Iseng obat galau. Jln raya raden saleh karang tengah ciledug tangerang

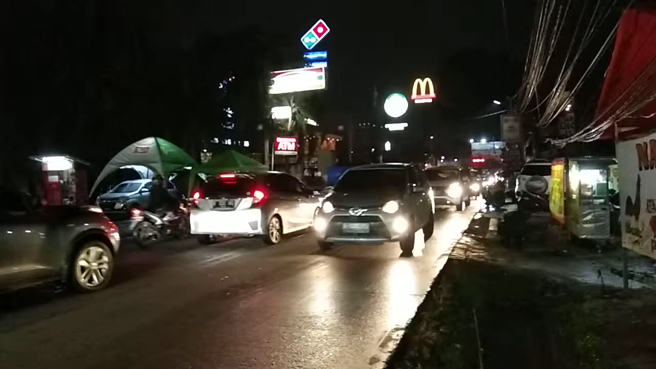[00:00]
Tengah, Beledung, Jalan Raden Saleh. Lumayan macet sih ya jalannya. Habis kita tersendat.